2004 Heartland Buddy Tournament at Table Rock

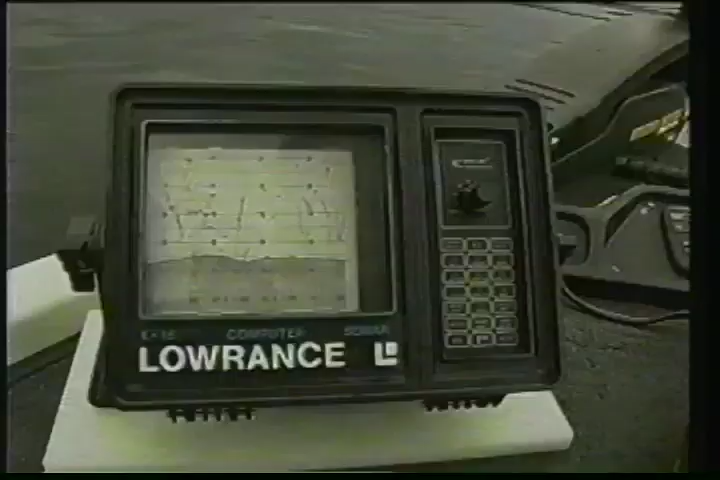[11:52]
Stack uses an older Lowrance paper graph to locate deepwater bass.
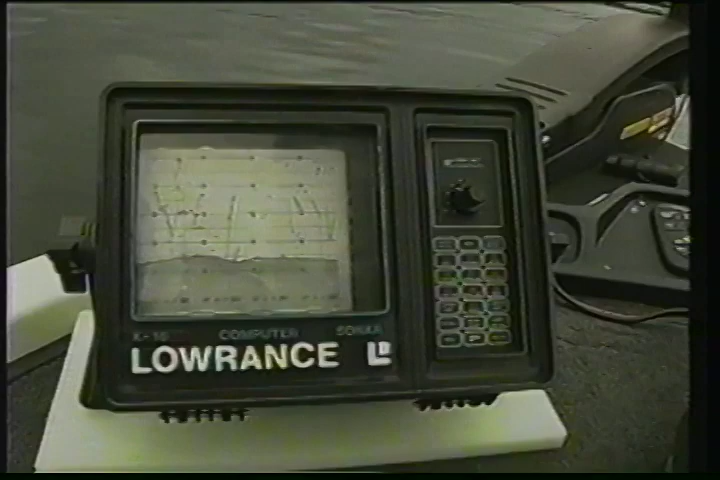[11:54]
Many deepwater fishermen feel a paper graph shows them a much more detailed representation of what's beneath their boat.
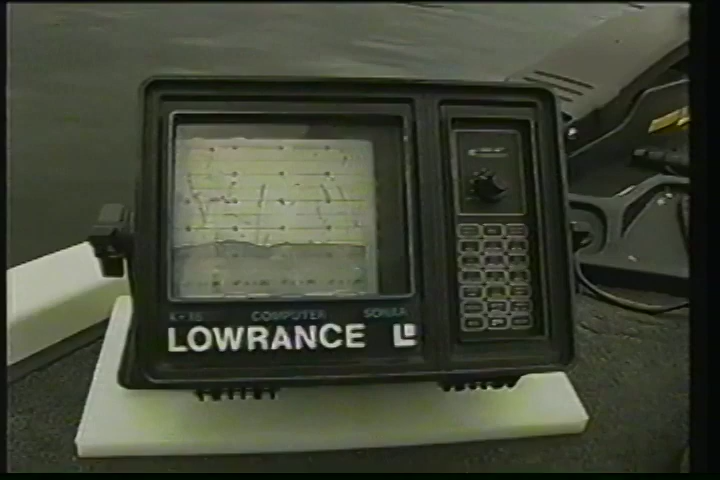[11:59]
There he is. That's a good fish.